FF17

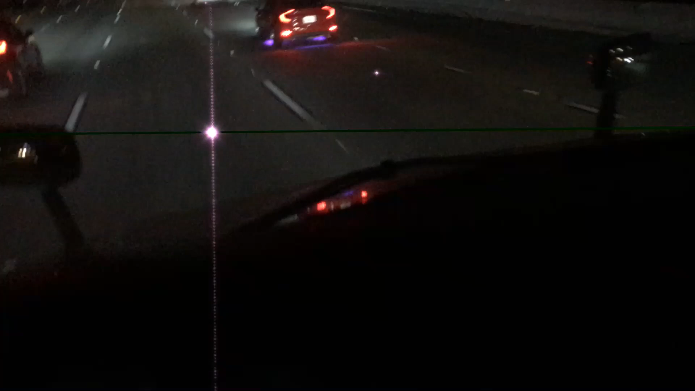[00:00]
really wants to get pulled over. Look at all the fucking different colors. Fucking Fast and Furious fucking 17 and shit. Look at this shit.